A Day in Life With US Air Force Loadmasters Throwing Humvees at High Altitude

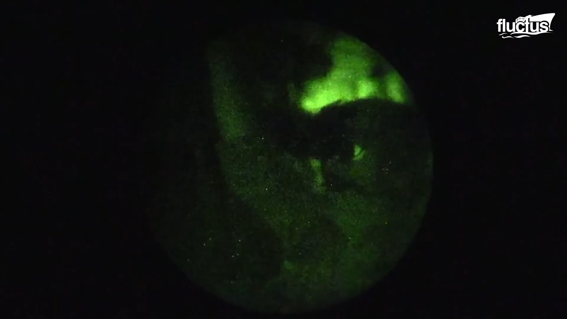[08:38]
the loadmaster releases the drogue to pull out the large extraction chute.